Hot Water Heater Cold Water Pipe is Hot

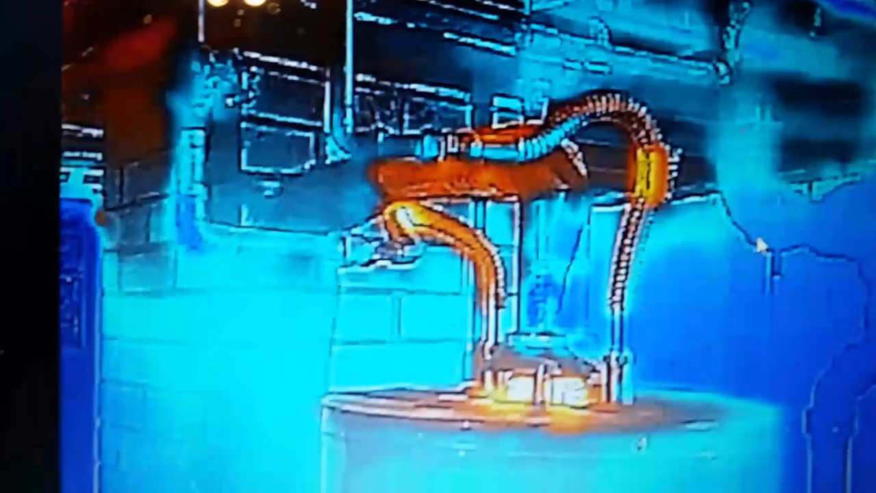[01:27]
so here's our heat trap under a thermal infrared camera and it shows you the heat comes out of the tank and it's stopping right here it's not flowing farther this would this would
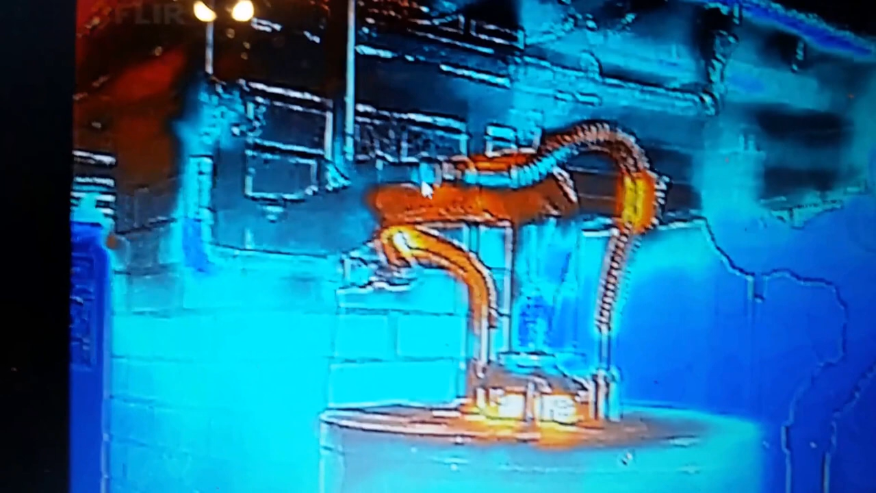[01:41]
be a it would show red and yellow going up to the rest of the house so what this does is this stops it from going throughout the rest of the house of course even on the cold water side
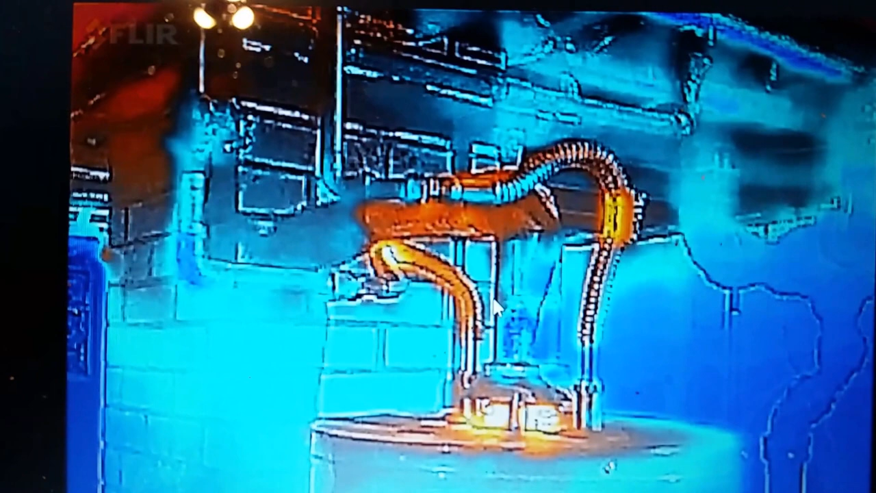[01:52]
with this little bit of a loop upside down trap it's it's stopping it from flowing to the
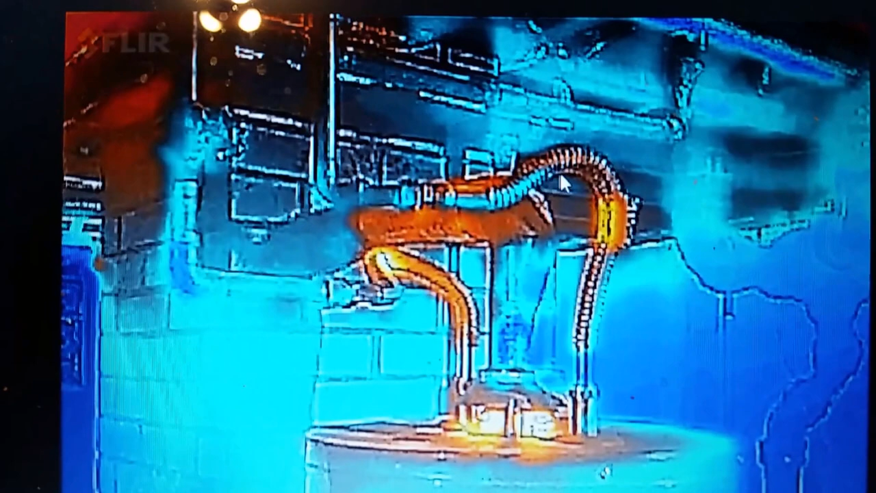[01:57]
rest of the house now the newer hot water tanks has two different types one has
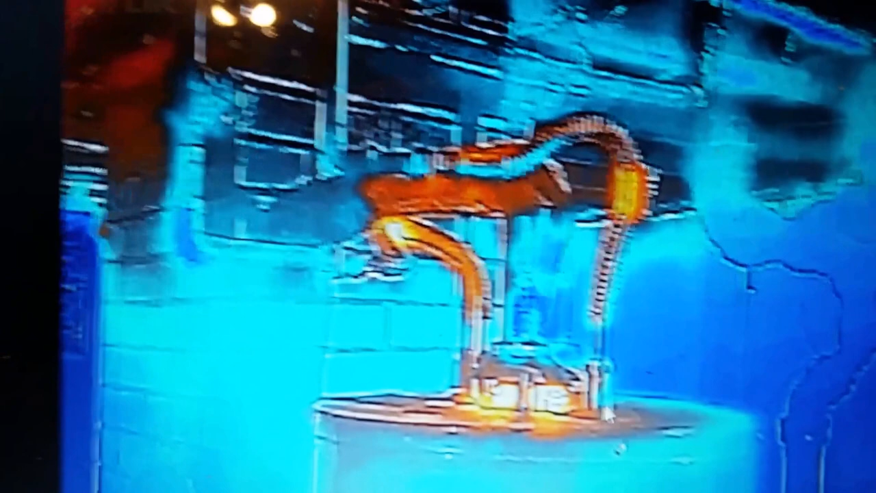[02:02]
a maybe a rubber flapper or it might have a bowl that floats to the top and stops it but you still have a conductive type heat
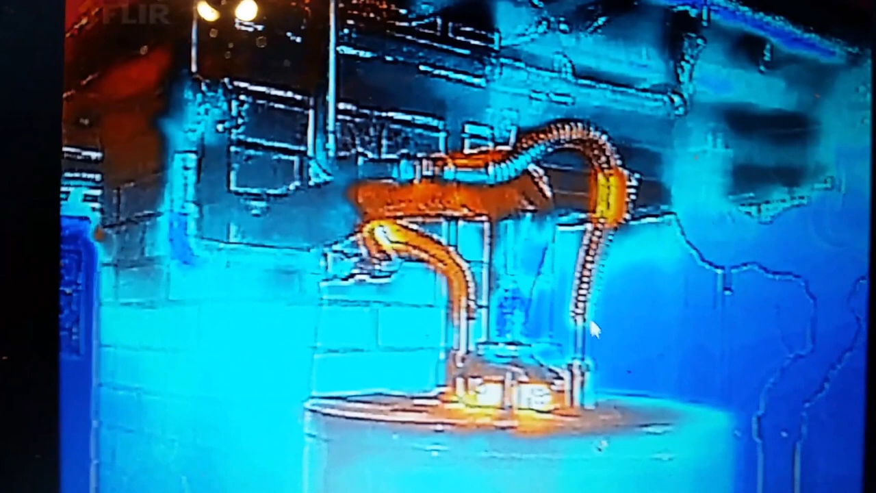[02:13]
transfer which still can float throughout the rest of the house and it's just a waste of money so yes heat traps do save and even on the newer hot water tanks and eventually I'm going to put a insulation on this and it's going to stop it right here and as you can see it stopped it right here but I'd like to save even a little bit more and hold that heat right here at the tank because